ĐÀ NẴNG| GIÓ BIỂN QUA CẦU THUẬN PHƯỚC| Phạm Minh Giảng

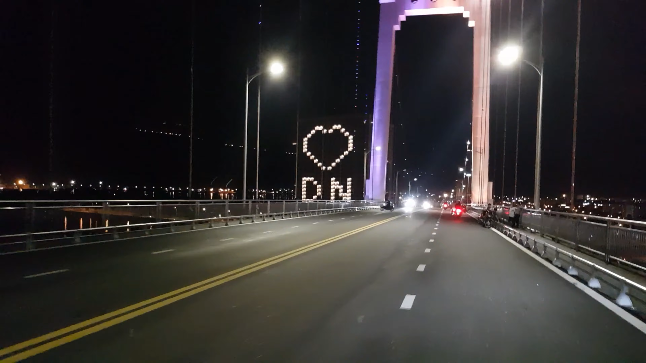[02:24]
Golden Bay, khách sạn 5 sao tại Đà Nẵng, chân cầu Bình Phước.
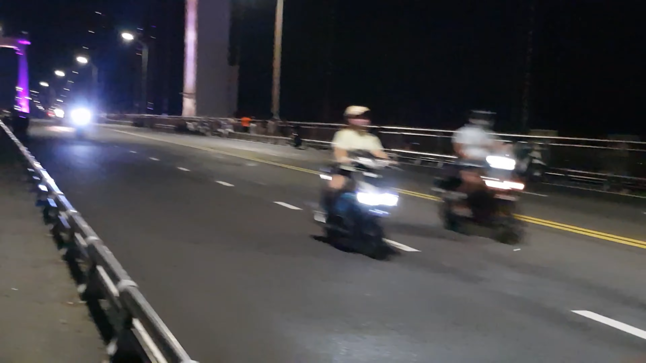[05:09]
Mình nãy giờ trên đường đi thì mình không nhìn thấy một anh bên tổ bảo vệ Covid nào cả. Mà ở trên đường phố thanh niên tập trung rất là nhiều. Mình thì vi phạm chắc rồi đấy, nhưng mà thanh niên như thế này thì có vẻ như là chưa được ổn lắm.
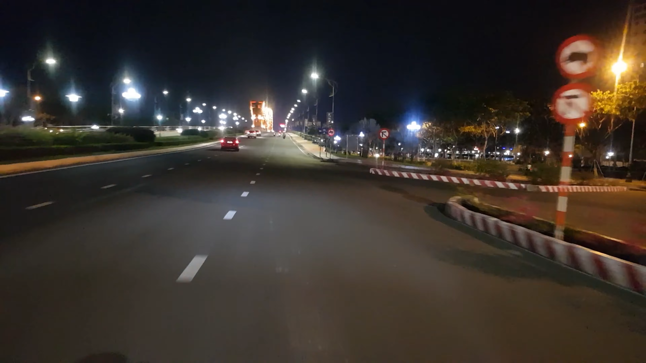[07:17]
Bên dưới chân cầu rộng bên tay phải này là cầu tình yêu.